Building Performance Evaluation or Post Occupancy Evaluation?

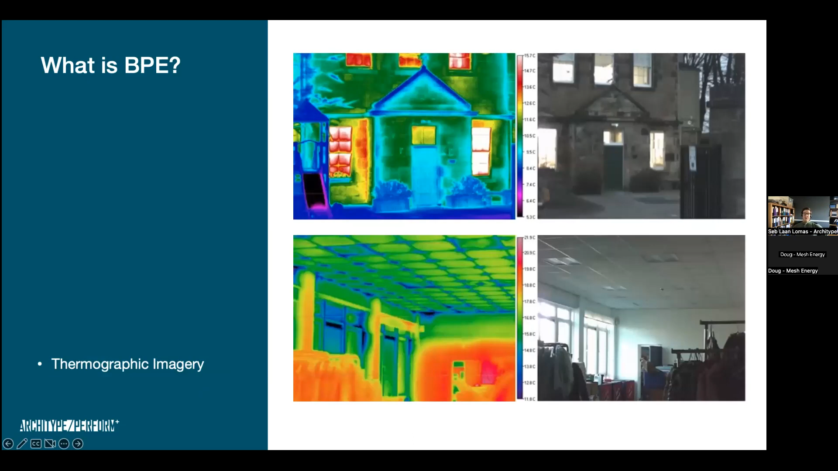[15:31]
understand what you're getting from a thermographic image um rather than solely relying on the images and understanding that you know things like airflow have as much of an impact as well as thermal conductivity of the fabric itself so until last year um